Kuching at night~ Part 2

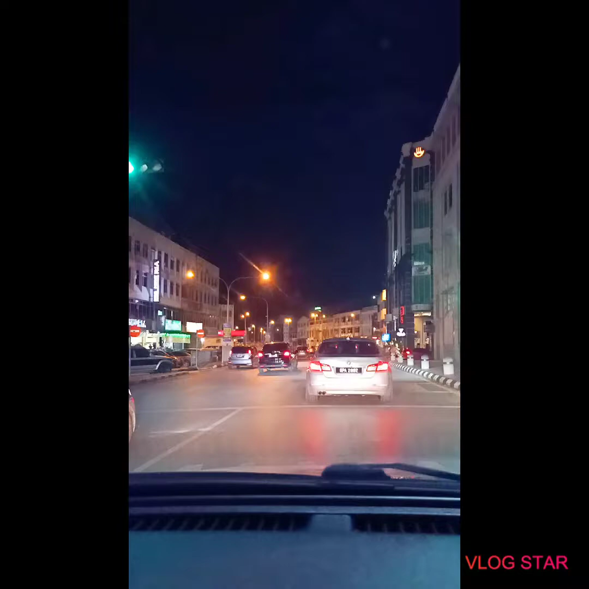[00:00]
Jadi kita akan menuju ke area yang kita panggil sebagai Padungan, Padungan Kuching.
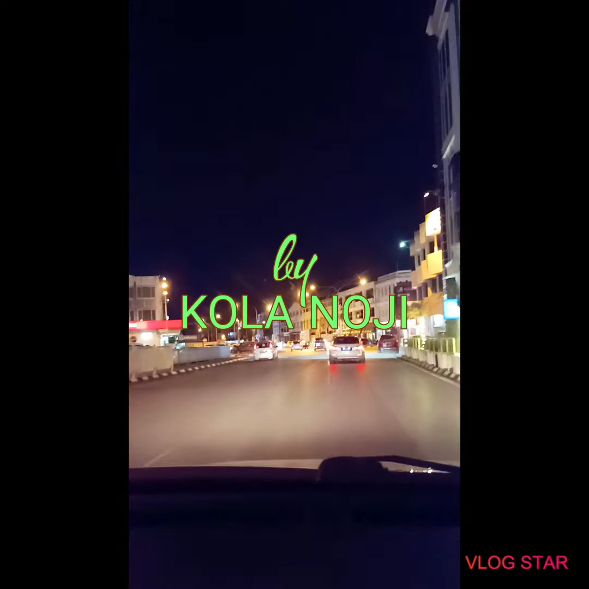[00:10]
Akan belok ke arah kiri untuk menuju ke area kedai-kedai di Padungan.
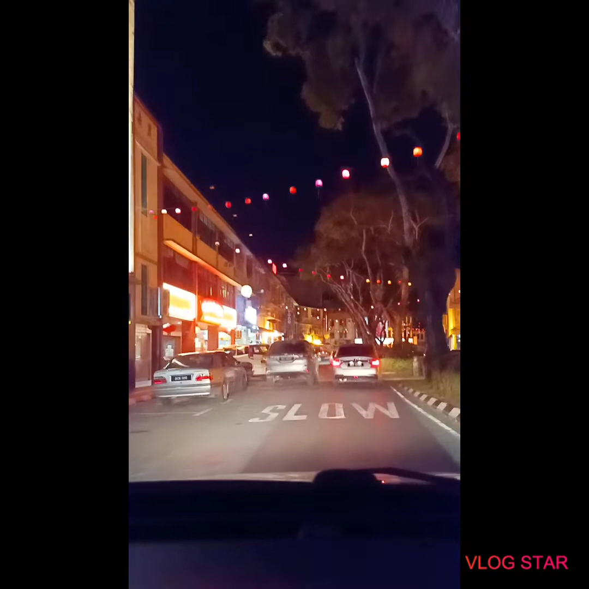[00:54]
Jalan-jalan di Bandaraya Kuching pada waktu malam lebih santai, kurang kesesakannya, dan suasana pun agak sejuk.
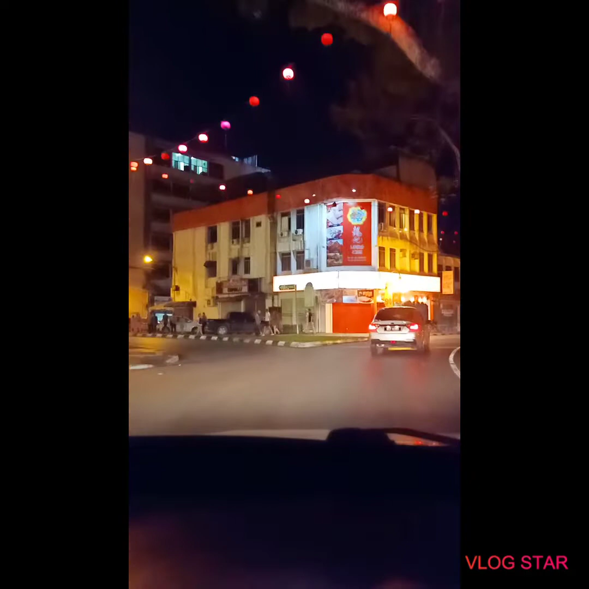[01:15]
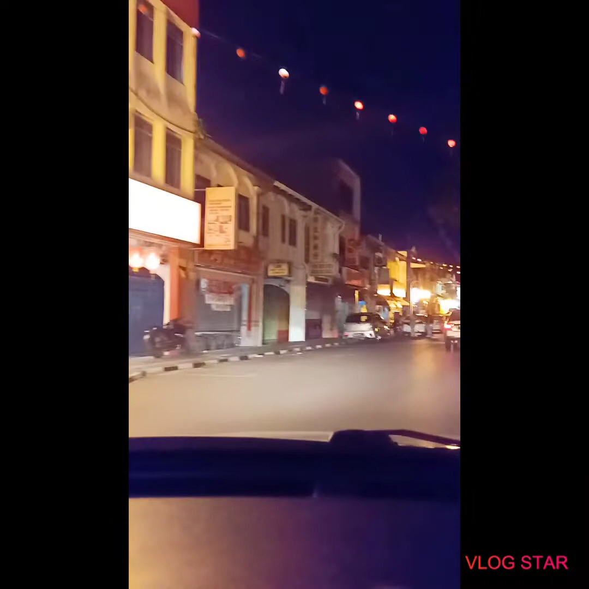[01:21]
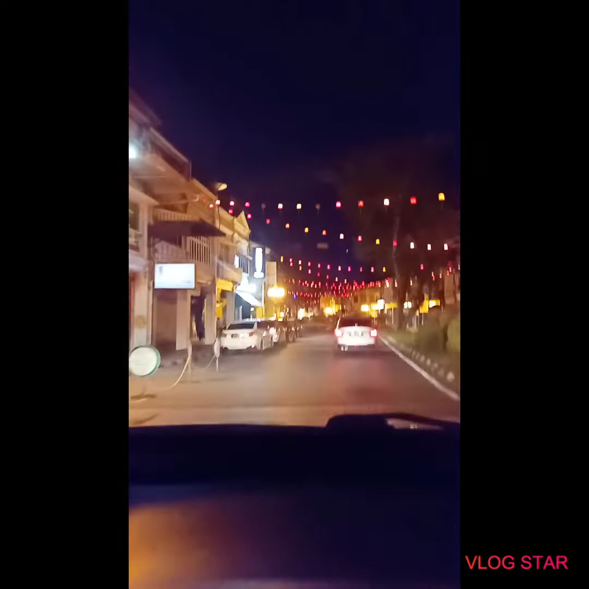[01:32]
Banyak tanglung-tanglung ya. Adakah itu tanglung?
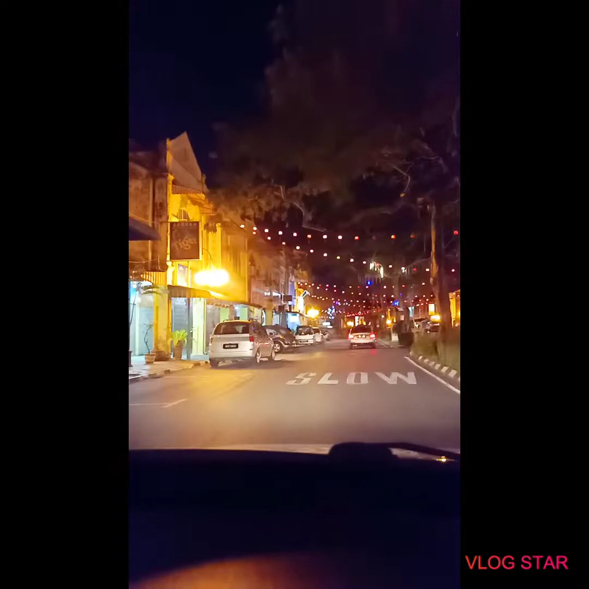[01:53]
Dan di depan sana kita ada satu lagi patung kucing. Patung kucing ini sangat unik. Setiap kali perayaan ataupun event-event yang besar, patung kucing ini akan berubah dia punya